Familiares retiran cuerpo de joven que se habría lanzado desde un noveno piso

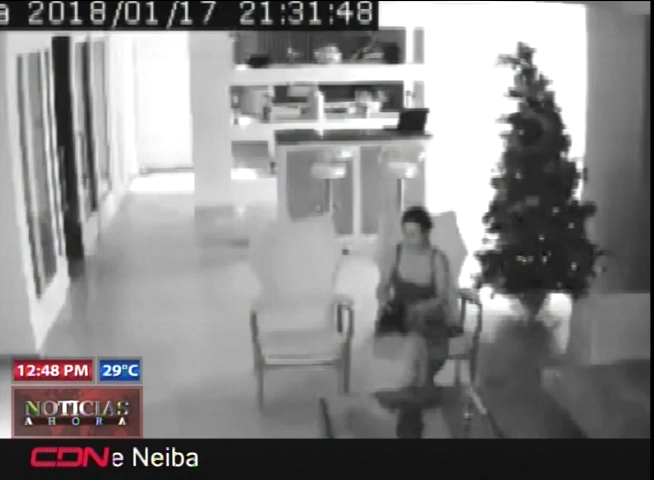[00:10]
quien según amigas se lanzó desde el noveno piso del Malecón Center, afectada por problemas familiares y también problemas en su país.
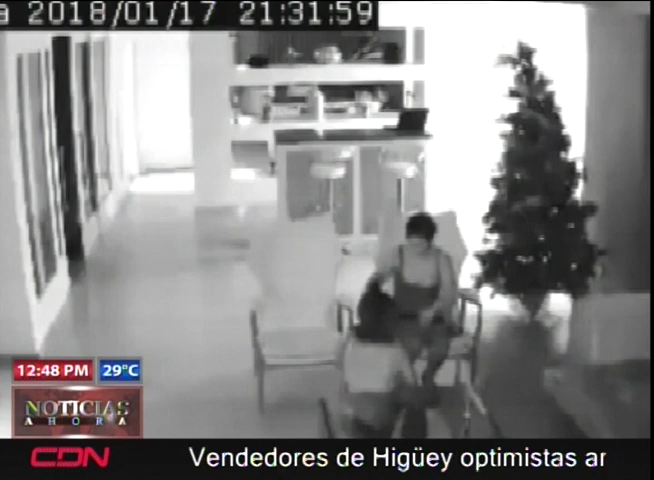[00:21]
Según las investigaciones, la joven estaba tomando tragos con una amiga cuando comenzó a llorar por su situación en el país y se alteró como corría hacia la ventana y se lanzó.